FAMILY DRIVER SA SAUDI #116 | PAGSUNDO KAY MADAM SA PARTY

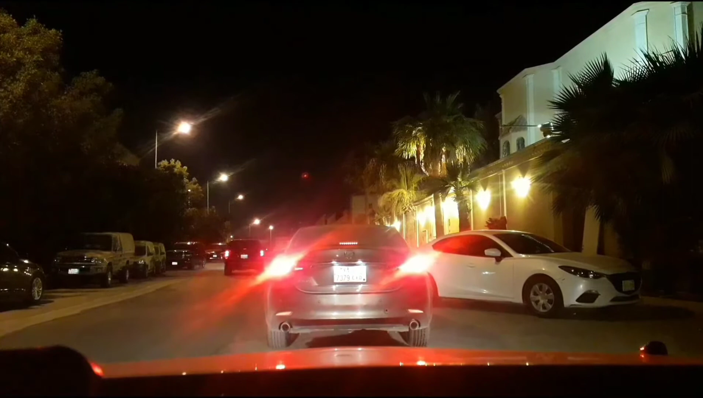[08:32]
Ayan, may maraming mga ilaw na yan. Diyan sila. Uvertikan natin to. Ayan. Dito.